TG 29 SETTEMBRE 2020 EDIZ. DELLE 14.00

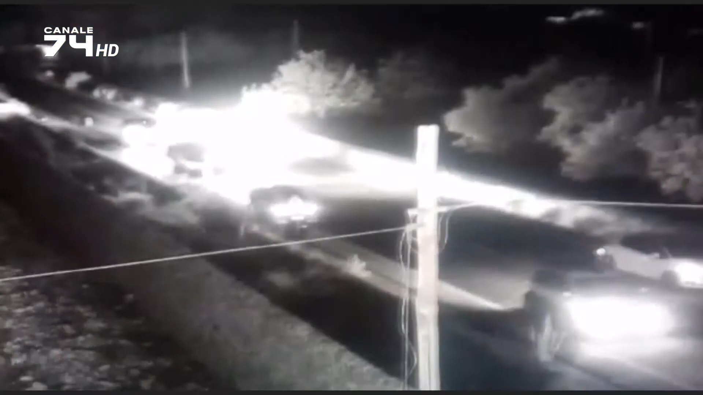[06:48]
Incidente stradale e intervento dei carabinieri sulla vecchia strada Modica-Pozzallo,
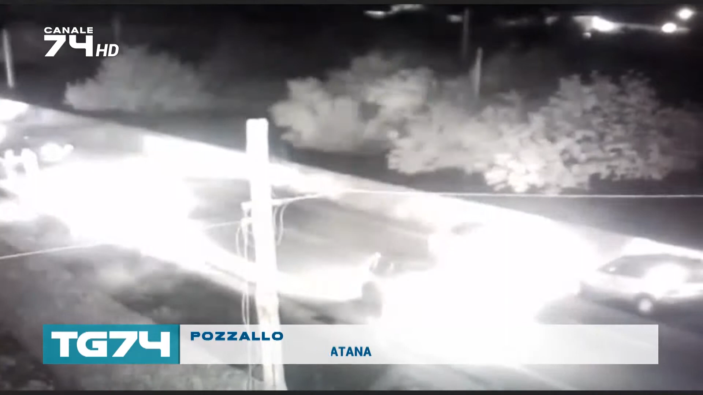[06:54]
chiusa da lunedì per dei lavori di manutenzione programmati dal libero consorzio di Ragusa.